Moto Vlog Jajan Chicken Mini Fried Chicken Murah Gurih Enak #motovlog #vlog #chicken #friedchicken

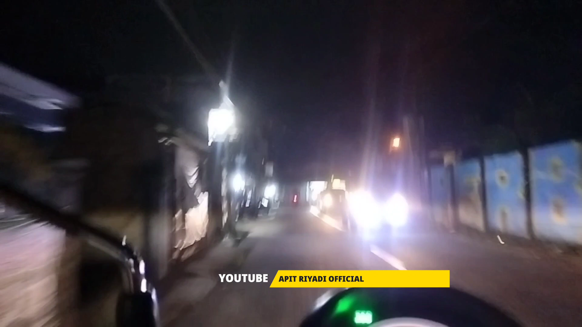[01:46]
teman-teman, jadi ini di Jalan Raya Pengasinan. Nah, ini masih ada nggak ya?